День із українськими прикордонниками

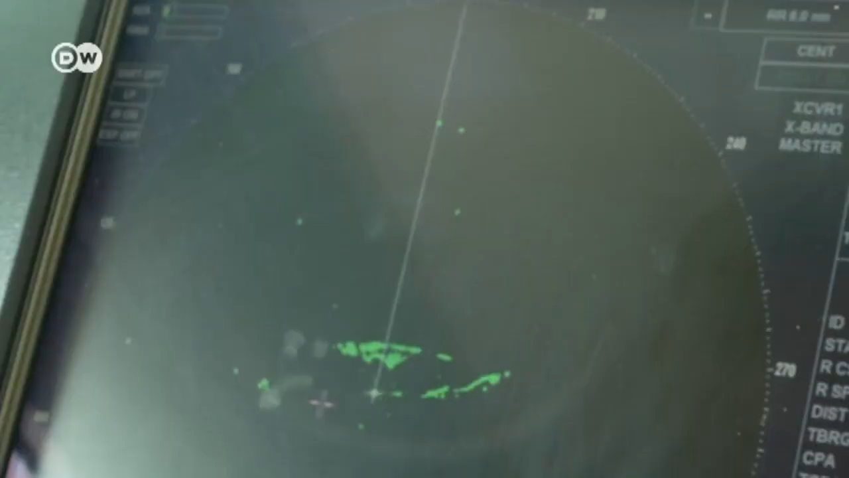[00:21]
За усім, що відбувається на межі з Кримом, помічник капітана корабля Леонід Комишний може спостерігати безпосередньо з порту за допомогою новітніх радіолокаційних систем.
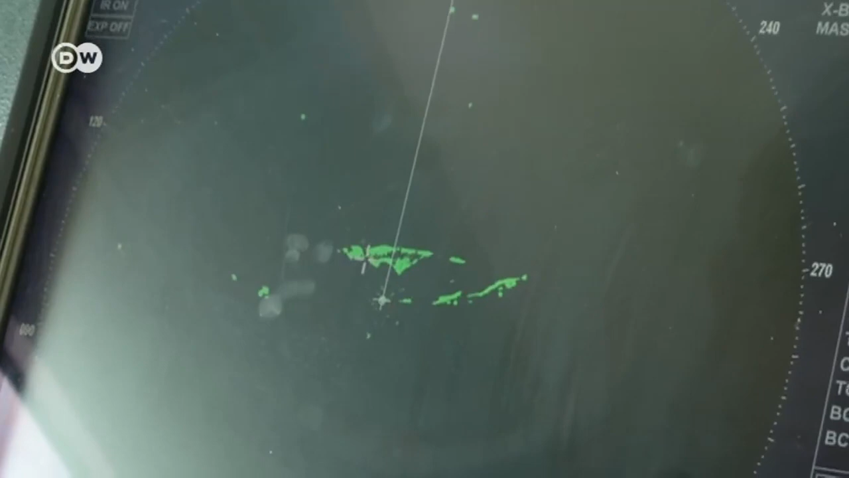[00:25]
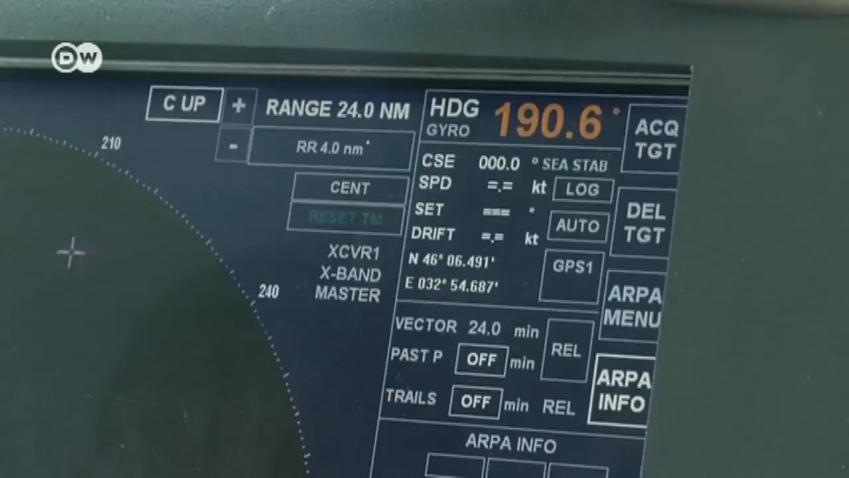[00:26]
На відстані понад 90 кілометрів ми можемо